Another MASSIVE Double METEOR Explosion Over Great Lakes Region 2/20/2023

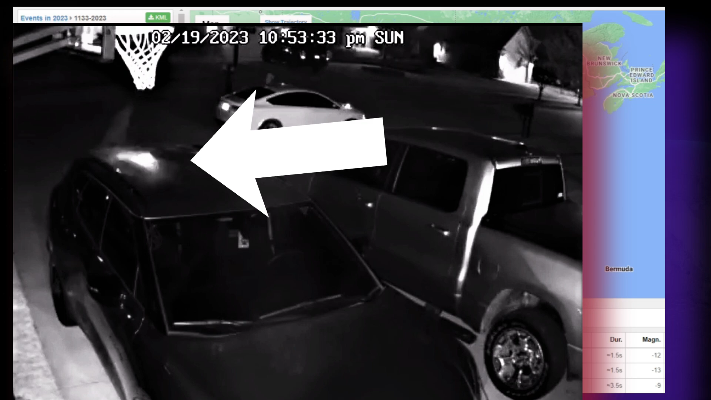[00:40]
makes and it reflects off a car you can actually see this meteor break into pieces as a reflection off the roof of the car from a door cam that was actually put out by the macomb
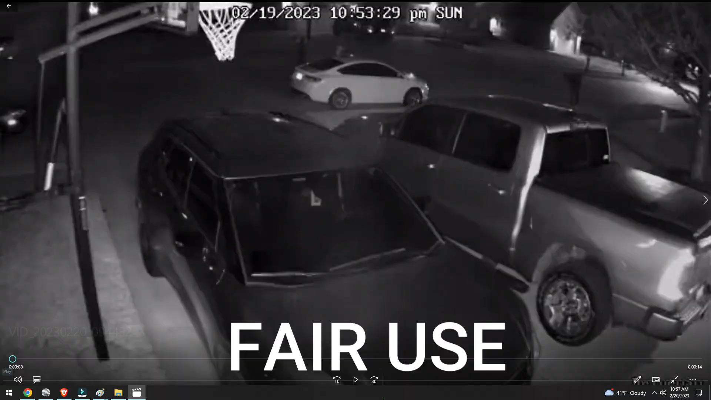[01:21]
right and this is absolutely insane before the explosion you're going to see a flash here we're going to break down each frame of the flash because you can actually see the meteor break up into pieces on the roof of this car it's pretty incredible and the reason you see the flash first and then the sound is because of the amount of time it takes for that sound to travel to the sensor of the camera no different than a sonic boom taking place far away it takes time for that sound to reach you you're going to see the flash first and then the explosion take i'll listen to this here we go flash will be by the cursor